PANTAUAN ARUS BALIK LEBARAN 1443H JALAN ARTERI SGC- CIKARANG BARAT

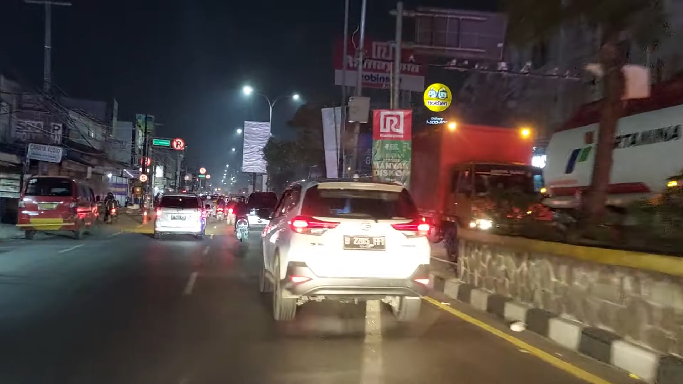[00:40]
Masahi Oke guys, seperti terlihat di sebelah kanan Atau jalur perlawanan arah dari channel OTW mengendarai kendaraan ini Terlihat harus selalu lintas arah Cikambek Atau arah Karawang Yang melalui jalur jalan raya arteri
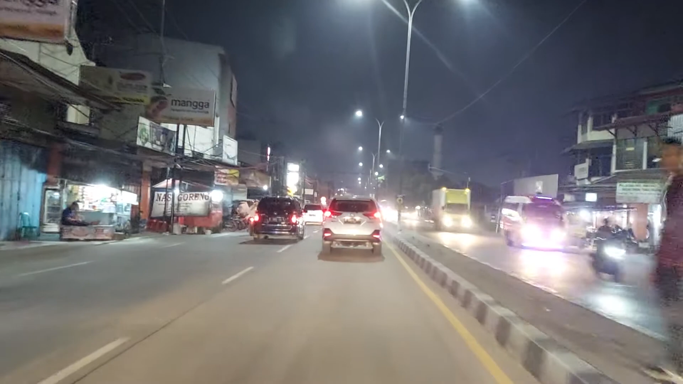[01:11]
Lumayan cukup rame Dan saat ini channel
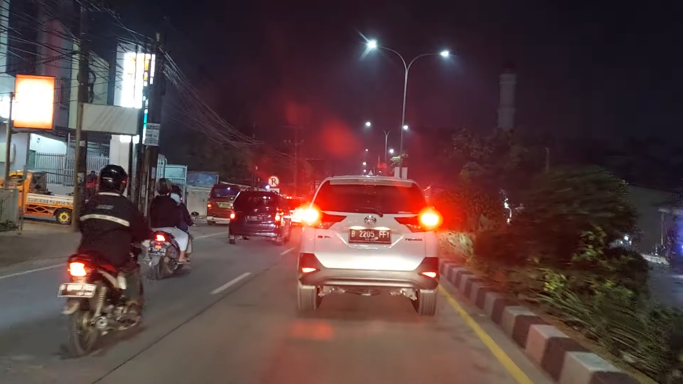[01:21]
OTW Sedang melaju ke arah Bekasi Atau Bekasi Kota
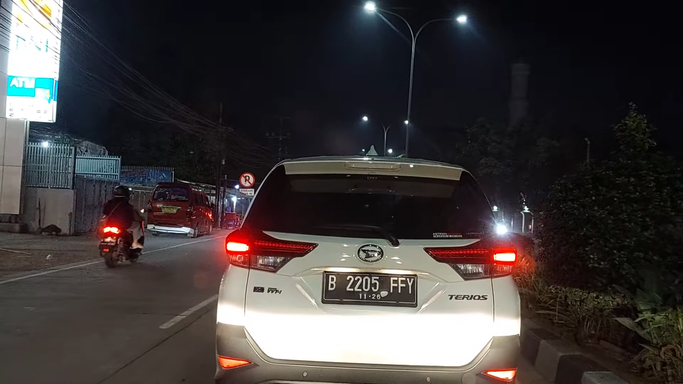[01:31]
Karena ternyata Di perempatan Lampu Merah SGC Itu masih di portal Masih ditutup Yang biasanya Kalau tadi dari arah Video ini dimulai Itu biasanya Kalau mau ke arah Karawang Tinggal belok kanan Tapi untuk Kelancaran
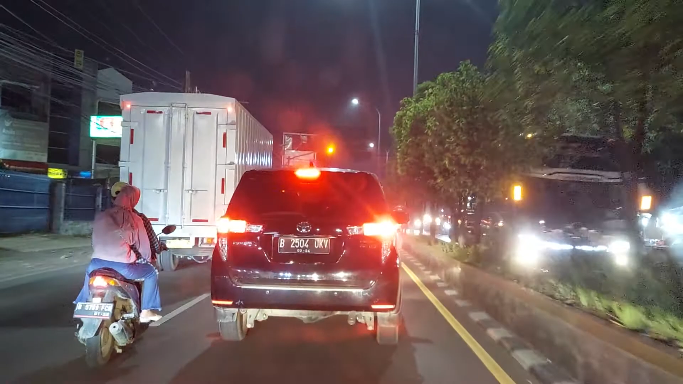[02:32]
Nah ini terpantau juga Untuk Arus kendaraan Arah Tambun Arah Bekasi
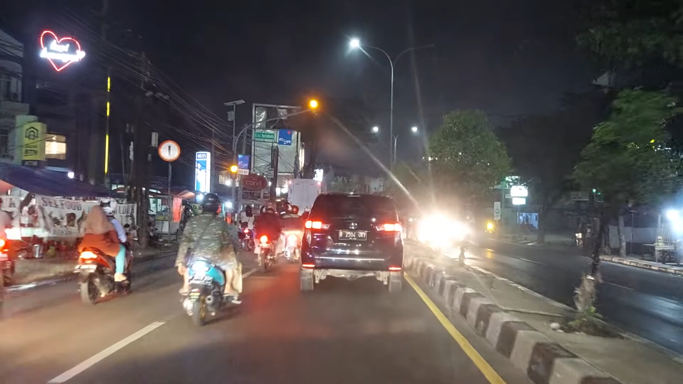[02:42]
Atau Arah Jakarta Ini terpantau Cukup Padat Merayap Ini Tapi masih bisa Melaju dengan Kecepatan 30 atau 40 km
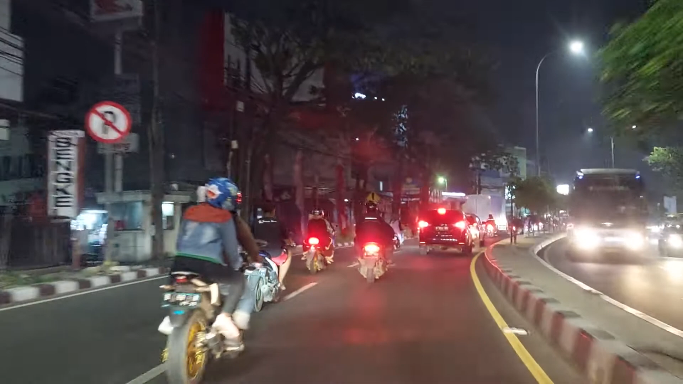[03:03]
Dan ini Di sebelah kiri Sebelah kiri Jalur Yang sedang Kita laluh ini Terlihat Banyak Teman-teman Pengendara Roda 2
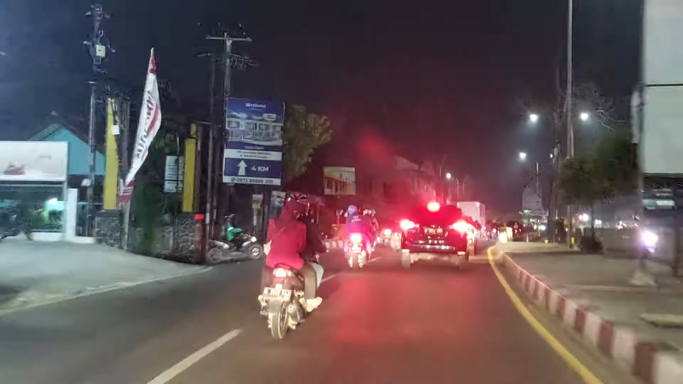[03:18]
Namun Tidak
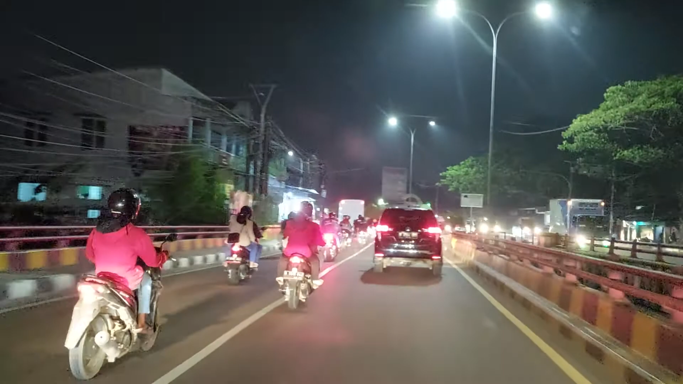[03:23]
terlihat Seperti Waktu kemarin Arus mudik Yang beberapa
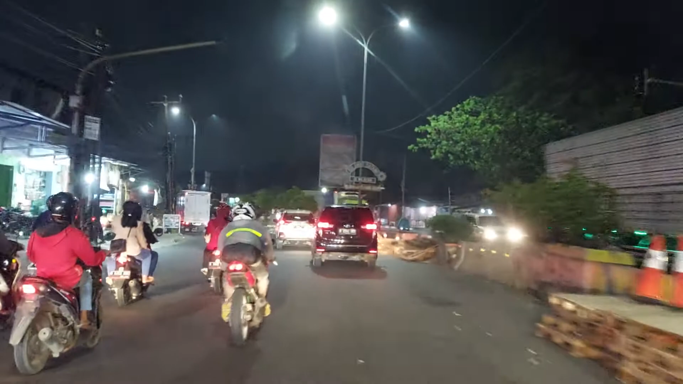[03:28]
Pengendara Kendaraan Roda 2 Yang memodifikasi Di belakang Jok Mereka Ditambahin Sarana Untuk Menaruh Tas Tas Para Pemudik
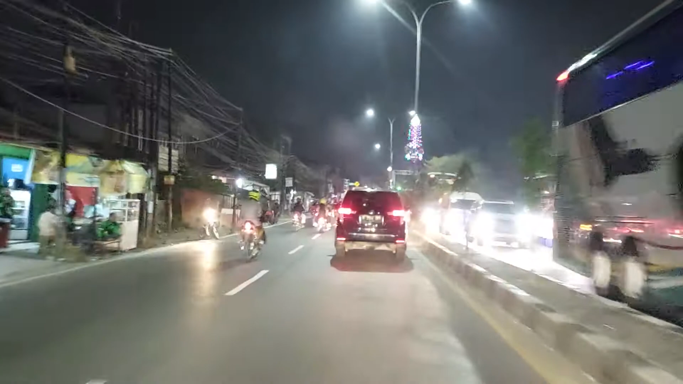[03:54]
Jadi Apakah ini Teman-teman Yang mereka Kemarin Mudik Dan sekarang Balik Ini Tidak Begitu Nampak Akan Tetapi Sekali Lagi Untuk Jalur Arah Jakarta Ini
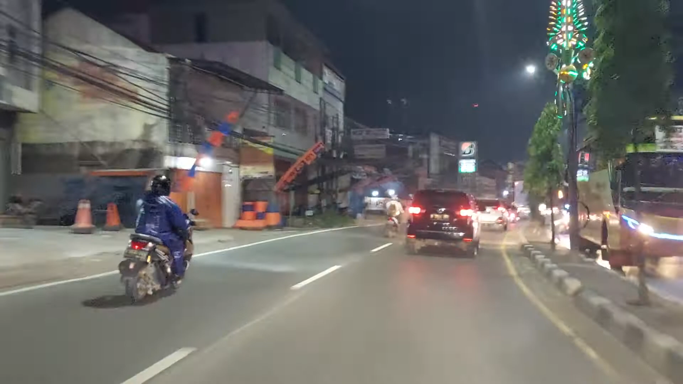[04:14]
Hanya Bisa Melaju Dengan Kecepatan Tiga puluh Sampai Empat puluh Kilometer Dari awal Video Ini Dikuat Dan Sebaliknya Nampak Di sebelah Kanan Ini Lumayan Cukup Padat Pendaraan Kendaraan Besar Terlihat Trak-trak Container
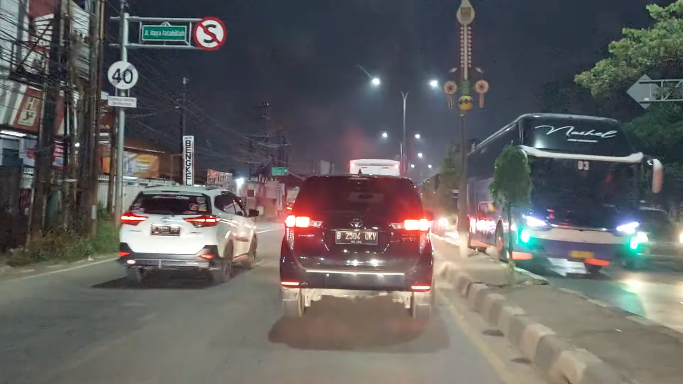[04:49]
Kemudian Bis-bis Besar Yang Mungkin Ini Bis antar Kota Antar Provinsi Yang Melalui Jalur Arteri Dijikarang Ini Dijikarang Barat Tepatnya
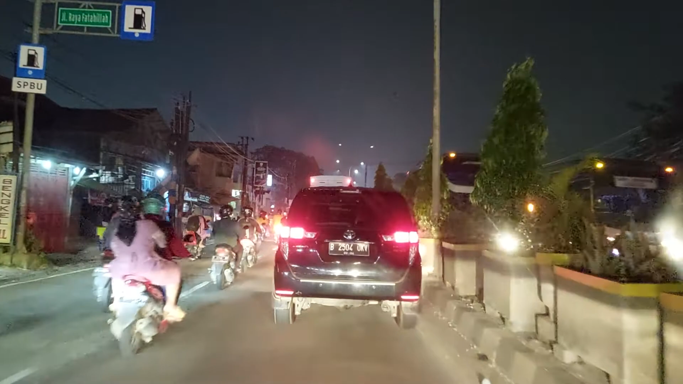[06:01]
Oke Selanjut Yang Tadi Ini Bis-bis Antarkota Antar Provinsi Dan Juga Truk-truk Besar Kontainer Kontainer Ini Memadati Jalur Arteri Di Dijikarang Barat Tepatnya
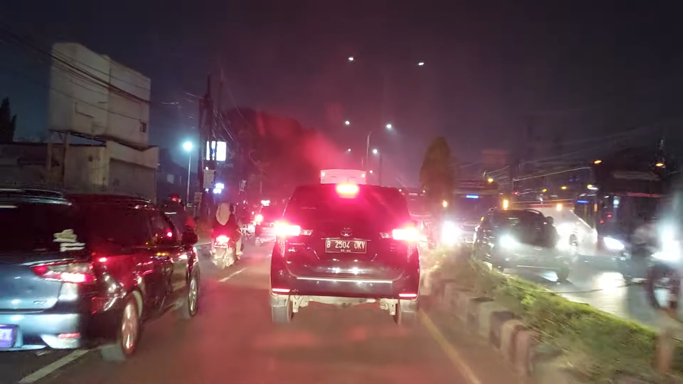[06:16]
Ini Lumayan Cukup Padat Sekali Waduh Bisa Bilang Kering
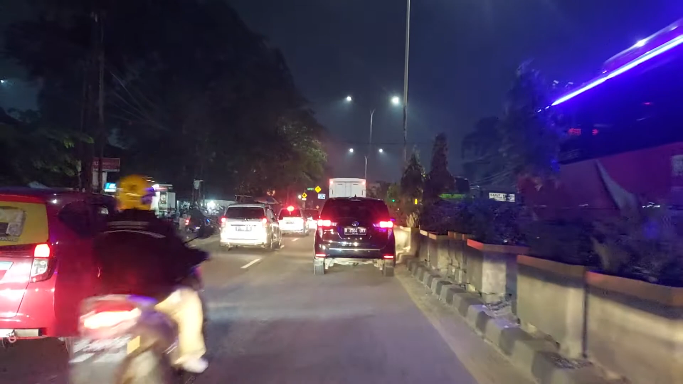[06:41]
Kontainer Nah Ini Terlihat Berhenti Yang Di Sebelah Kanan Atau Arah Karawang Atau Arah Cikampek Dan Juga Tentunya Arah Kesemaran Atau Jawa Tengah
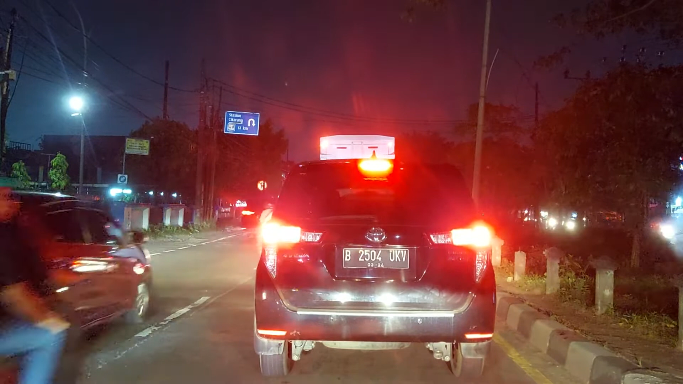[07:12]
Dan Ini Sepertinya Channel OTW Tidak Mungkin Balik Kanan Untuk Melalui Jalan Arteri Yang Arah Ke Karawang Dan Channel OTW Akan Mengambil Lajur Sebelah Kiri
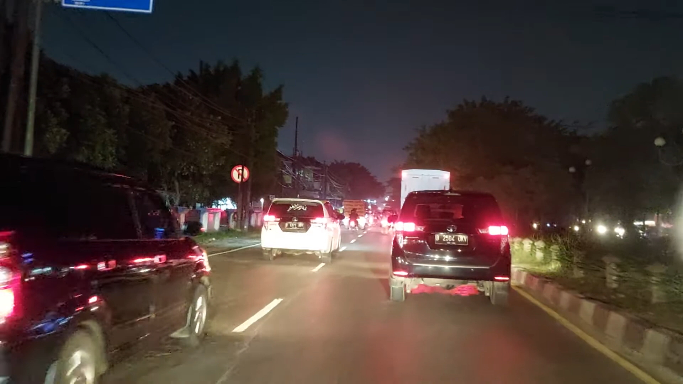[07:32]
Capek Ya Bos Sudah Tau Mesan Kiri Dari Tadi Bos Kalau Channel OTW Mengambil Jelur Arah Karawang
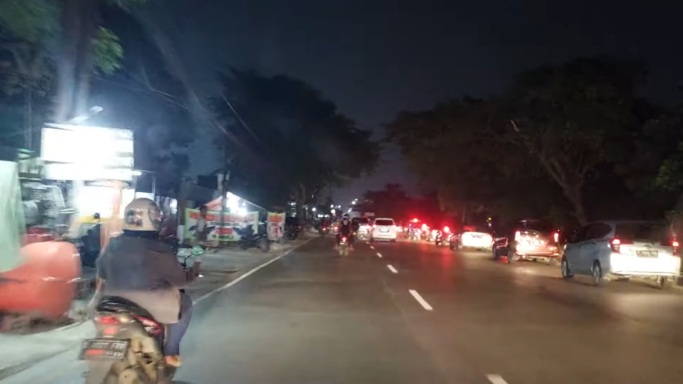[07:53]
Maka Bisa Dipastikan Sampai Rumah Besok Pagi Kalau Kondisinya Berhenti Seperti itu Terus Maksudnya Guys
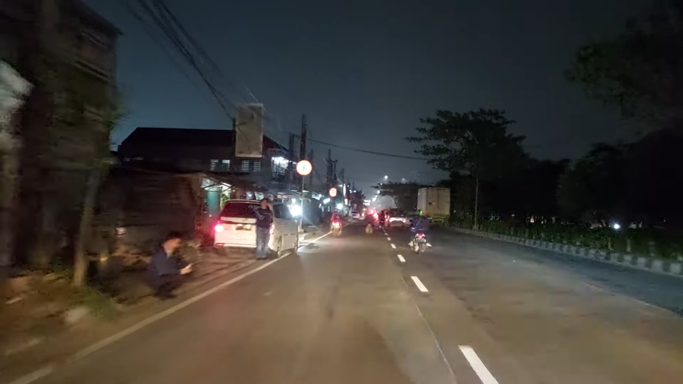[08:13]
Kita Akan Pantau Sampai Di Tambun Kita
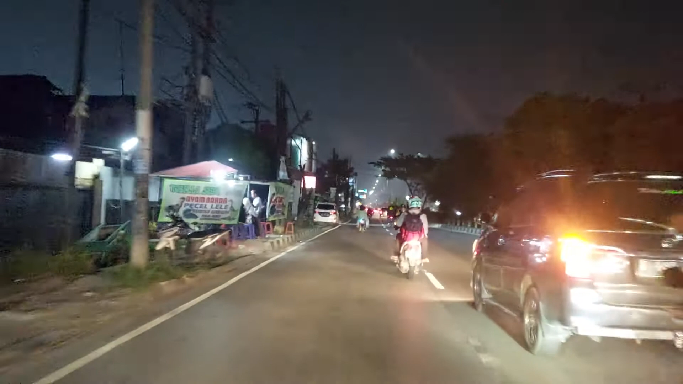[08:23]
Lihat Situasi Dan Kondisi Jalannya Jadi Sekali Lagi Yang Jalur Sebelah Kanan Itu Yang Berlawanan Dengan Laju Kendaraan
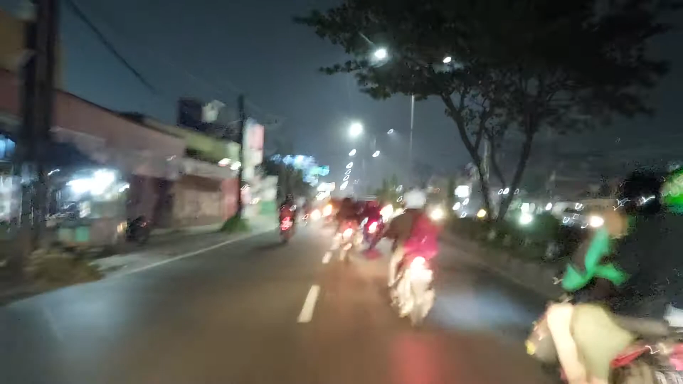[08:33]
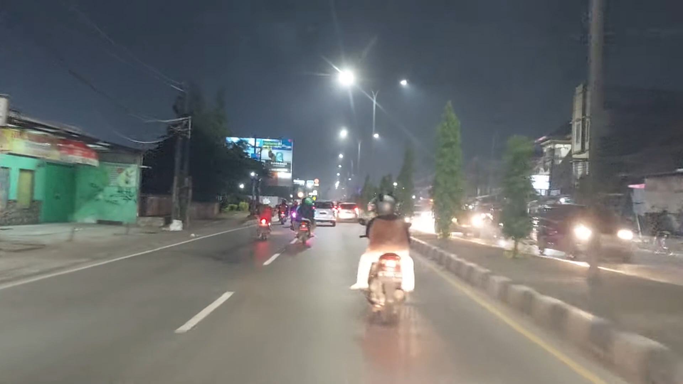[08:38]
Saya Dengan Kendaraan Kami Ini Merupakan Jalur Arteri Ke Arah Karawang Ini Jalan Nasional Jalan Fatahillah Atau Jalan Jalan Imam Bunjol
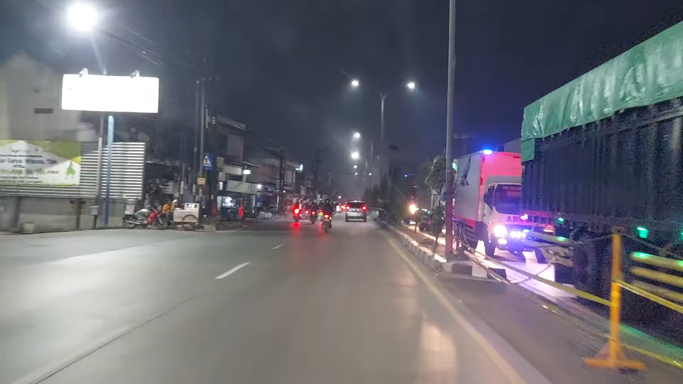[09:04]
Ini PT Fajar Paper Di Jalur Jalur Arah Jakarta Ini Arah Jakarta Arah Bekasi Kota Arah Tambun Ini Masih Stabil Dengan Kecepatan 40 Kilometer Perjam Belum Bisa Lebih